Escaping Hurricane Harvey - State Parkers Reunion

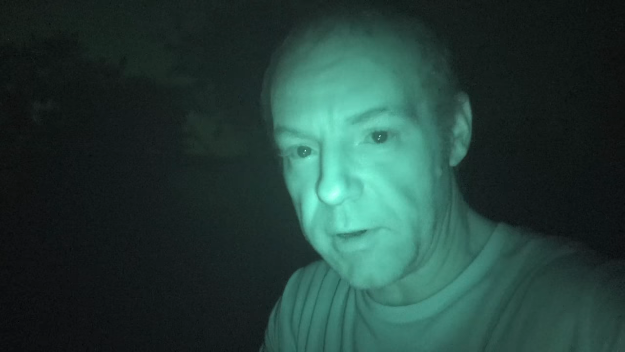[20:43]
switched to night mode obviously you can tell that's why everything's green and my eyeballs look black we've got some chicken what do we have asparagus asparagus hatch green chilies hatch green chilies oh that's our timer our timer went off